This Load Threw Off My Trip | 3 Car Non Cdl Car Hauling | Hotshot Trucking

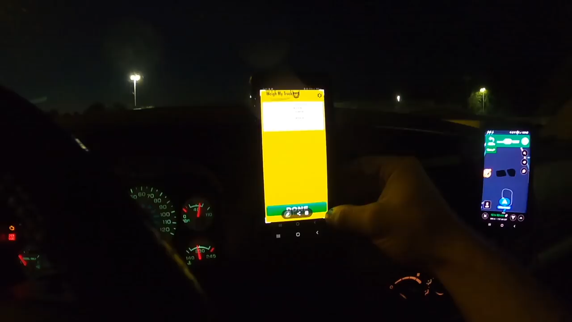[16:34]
Alright. So, I'm saving a picture of this. But, you guys were worried. Wow, am I way under. 24,660 pounds. Drive axle's 80.60.
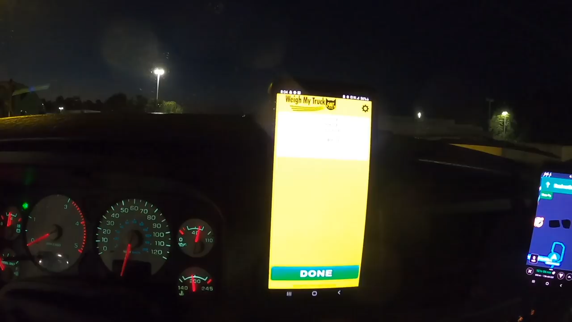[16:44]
Steer is 50.20. And then, trailer axle's 11.580. So, I'm underweight across the board.